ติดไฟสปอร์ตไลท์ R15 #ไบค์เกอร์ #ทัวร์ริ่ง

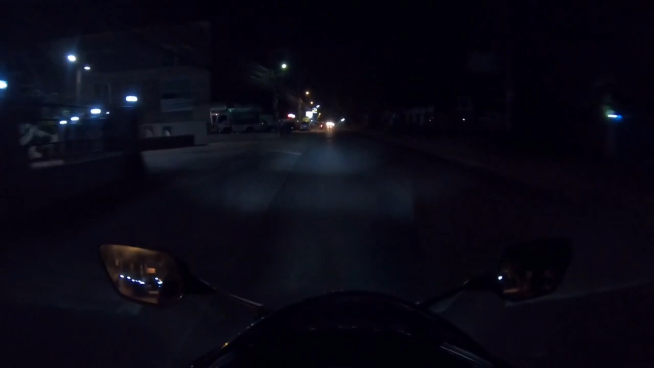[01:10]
ือทั้งผู้ชมดูแสงไฟตอนเวลาคำคือว่ามันจะสว่างขนาดไหนแจ็กกะเลถือโอกาสเอาบรรยากาศรอบนอกเมืองพัฒยาอันตี้ว่าไฟปึ้นแบบค่อยมากๆ เขาจะได้เห็นไฟชัดๆนะครับทั้งผู้ชมอ่า LED ไฟของเบาเจ็กใส่ครับเดี๋ยวสักแป๊บนึงเบาเจ็กจะเปิดไฟนะครับ
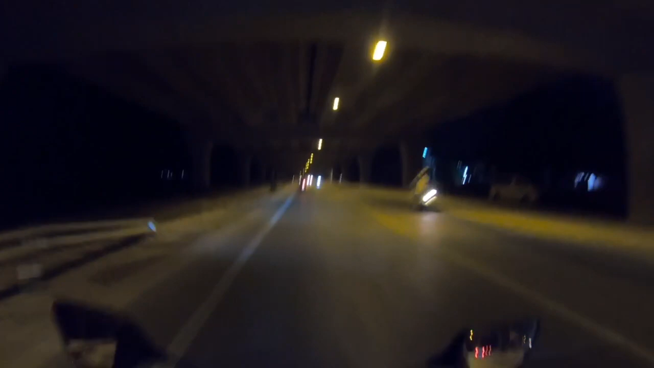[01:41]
ตอนนี้มันยังมีไฟข้างบนสว่างสว่างอยู่อันนี้เราจะกลับเปิดไฟปกตินะครับทั้งผู้ชมตามมาดูเลยกันนะครับ
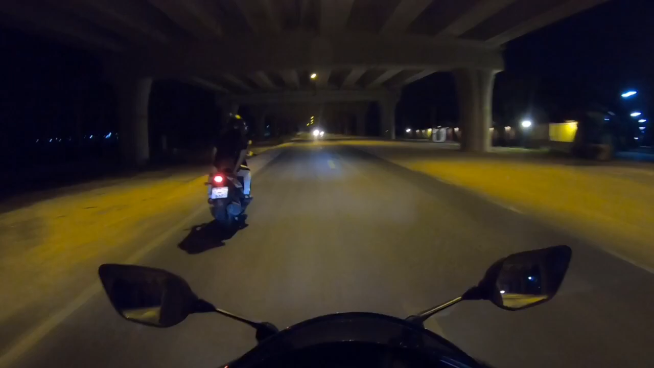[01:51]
ตอนนี้กระมาณอ่า ทุ่มปกว่าจะสองทุ่มอ่ะครับทุ่มๆอันนี้ก็คือไฟอ่า รถจากศูนย์ปกติเลยนะครับทุ่มทุ่มเป็นแสงสีขาวนะครับนะครับ
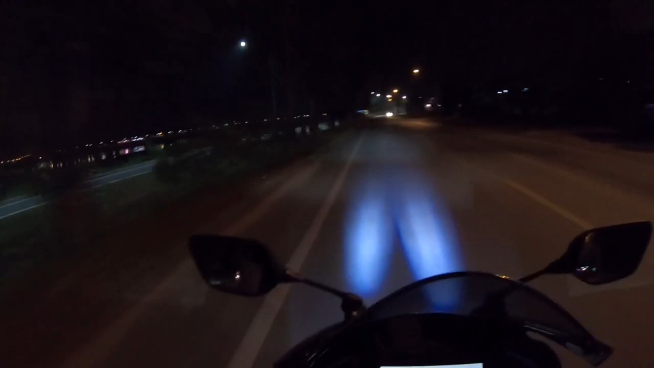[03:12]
แต่อันนี้เจ็กตั้งแล้วน Alisonicamente มันคงหยcularกมันดีอยู่ไปลดที่ส่วนทางมานะครับถ้าส่วนทางมาปุ้มเนี่ย ถ้าแยงตานะก็จะต้องเปิดไฟกระพิบกระพิบ ใส่ตาเจ๊คแล้วเนMerland ถ้าเพุสชมเนาค RHเดี๋ยวไปแล้วเฉ็มแด้วไฟกระพิบ น่ะเนี่ย เนี่ย เดี๋ยวดู
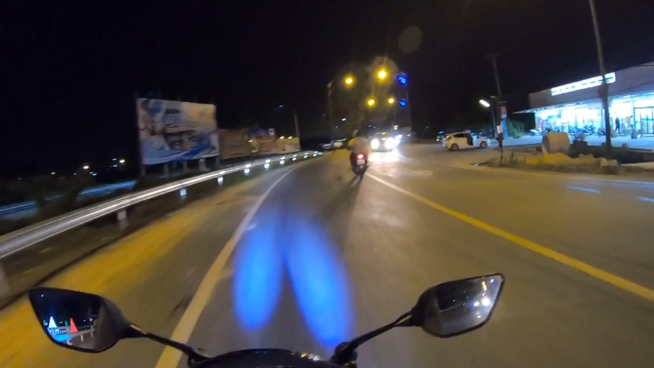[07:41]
อ่าไฟแจ็กนี้นะ ช่างเพื่อนบอกว่าอ่าวัตรมันอ่ะ 125 วัตรนะครับท่านผู้ชม
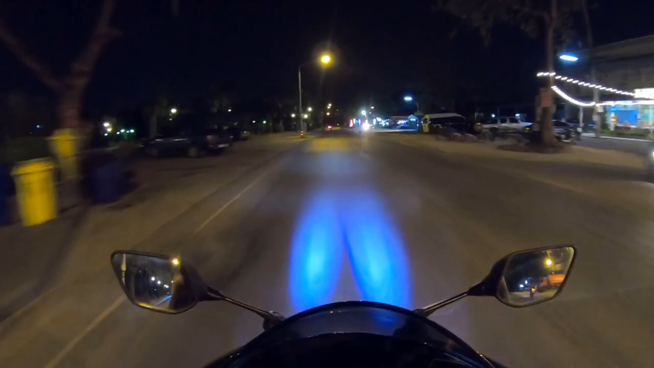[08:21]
อืมเนยมันทำให้zeni iii這些 airกว่าเดิมหลายเท่าเลยนะครับท่านผู้ชม ต้องมาเห็นกับตาเราเองเลยนะครับถ้าดูในจอเนี่ย ดูในมือถืออะไรเนี่ย ไฟมันอาจจะไม่ชัดเท่ากับที่เราเห็นกับตาเราตอนนี้นะครับเนี่ยสว่างขนาดเลยนะครั
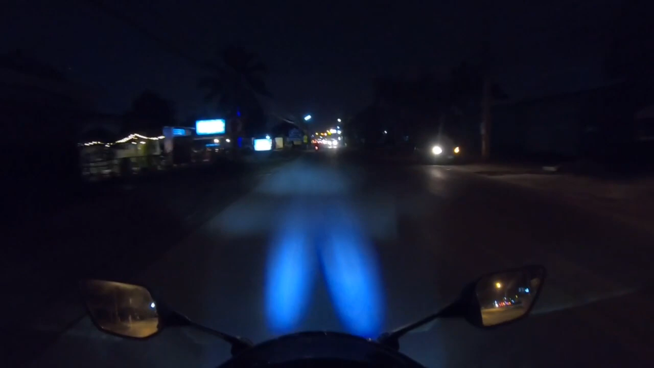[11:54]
อันนี้เบาเบานะครับที่ผู้ชมแบบไม่แรงเนอะ ร้านนี้แบบไฟแบบกรับฮีบหญ่ายๆป่ะ
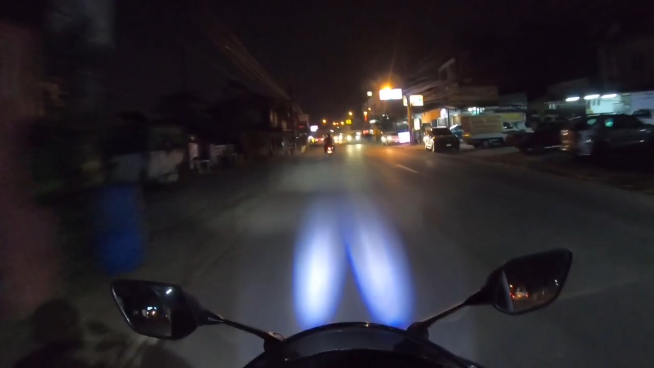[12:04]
อืม เปิดเดี๋ยวเพื่อนจะว่าขึ้นเบาเจ็คโอเคนะครับ
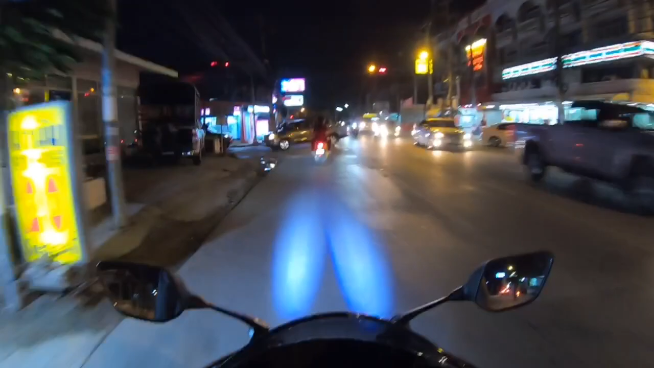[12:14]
มองเห็นตูดรถได้ชัดเจนเลยนะครับ รถที่เราตามว่าเนี่ยเปิ้งใจขนาด ชอบใจขนาดดีแล้วรัดที่เบาเจ็คใส่ติดอ่ะ ไฟสปอร์ตไฟอ่ะ